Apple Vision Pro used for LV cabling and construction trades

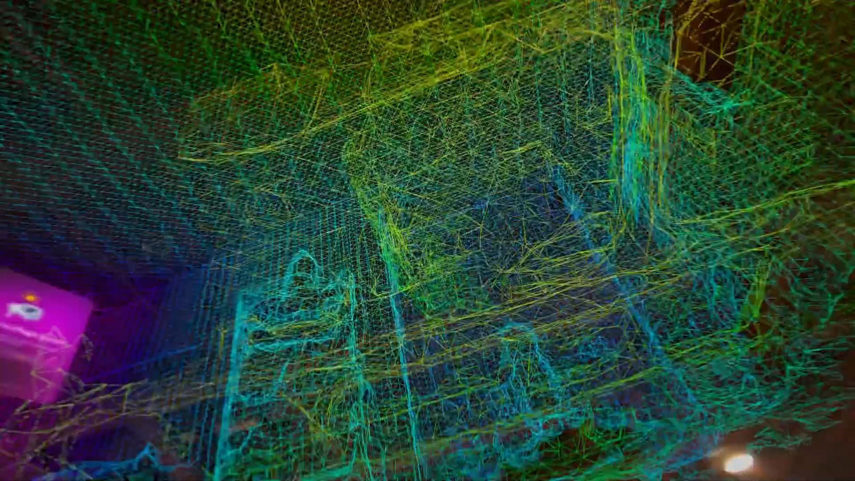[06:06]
So, scan in here, and if I look up, there is the house through the ceiling,
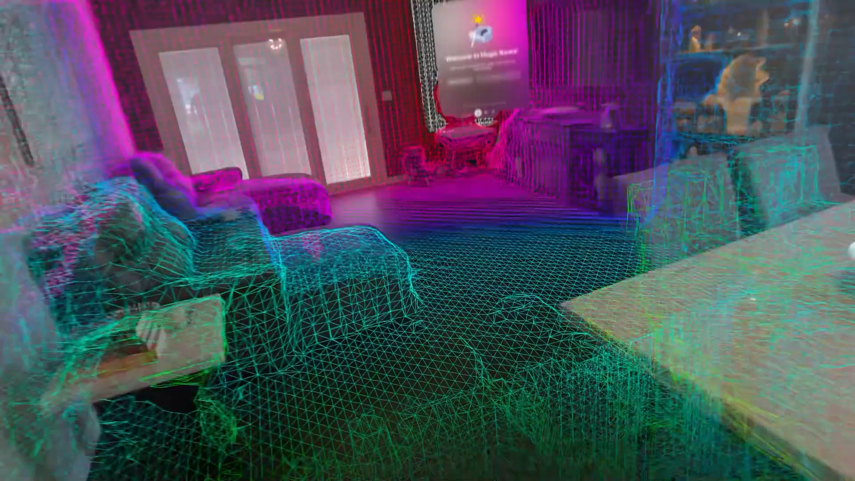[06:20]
Yeah, so I can look under now and see there's the weight rack, you know.
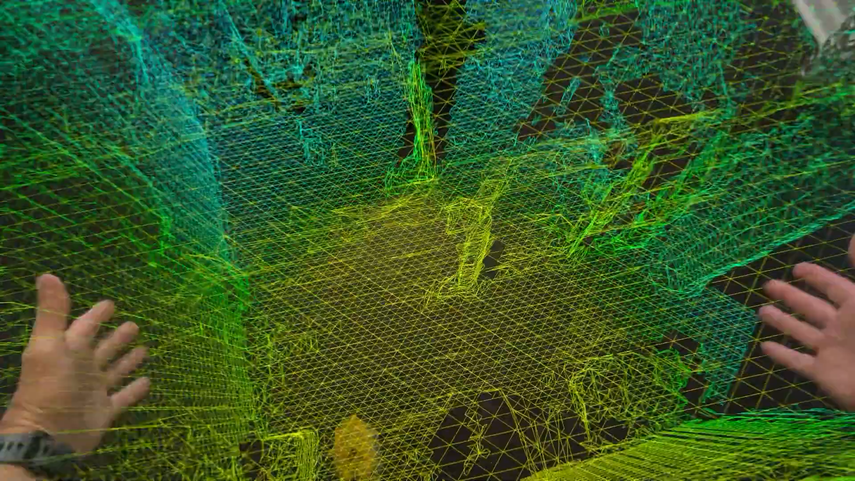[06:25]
So, when you need to plan or drill or do wiring or anything like that,
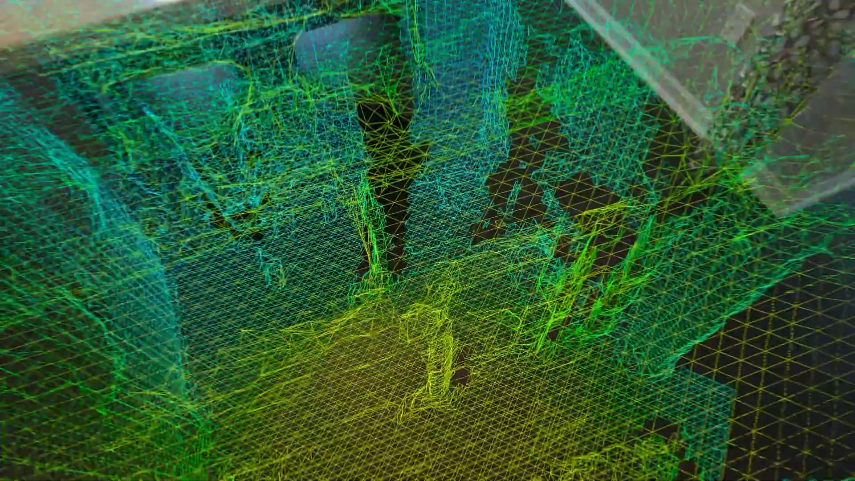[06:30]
you can easily see where your space is and what you're working with.
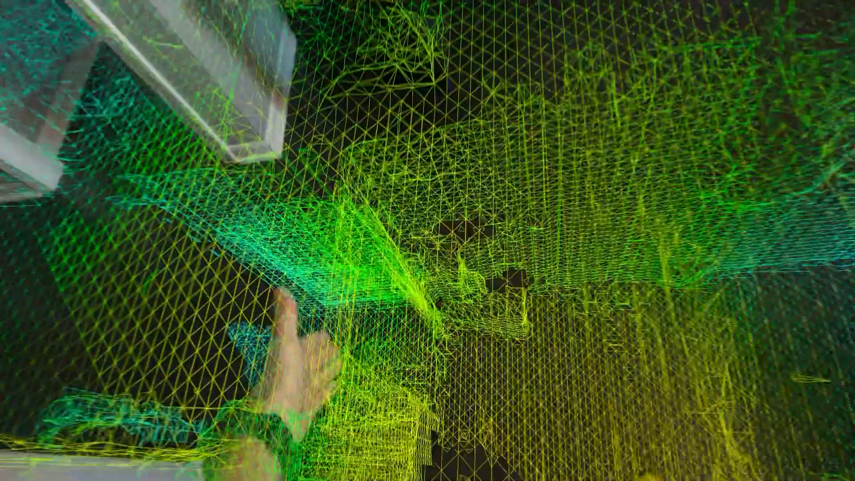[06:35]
Like, I know the doorway to go into the workout room is literally right here,
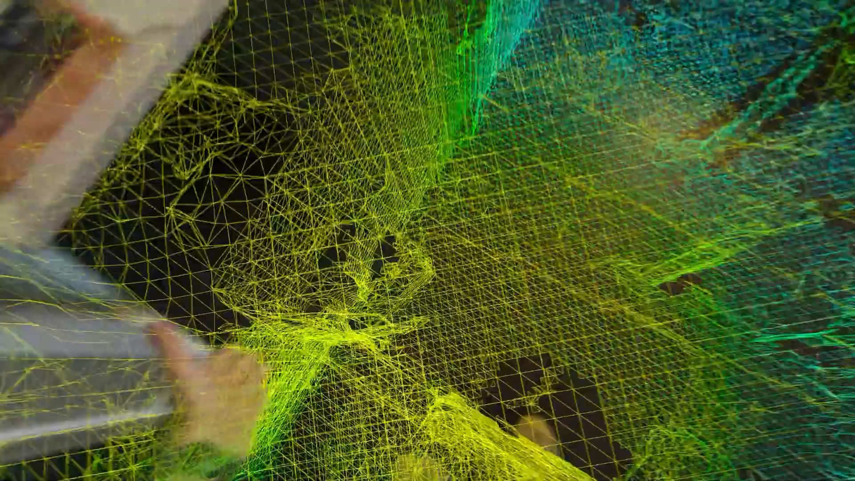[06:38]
like I'm standing over the doorway now.
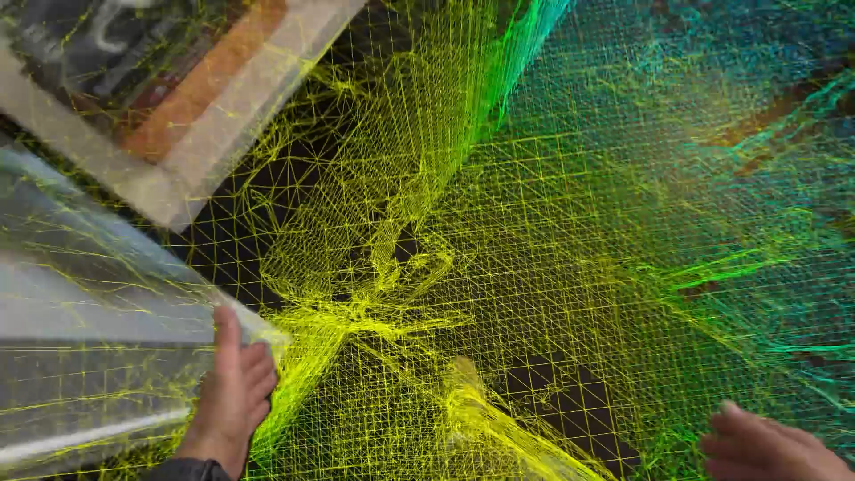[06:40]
So, relation-wise, it's really, really, really handy.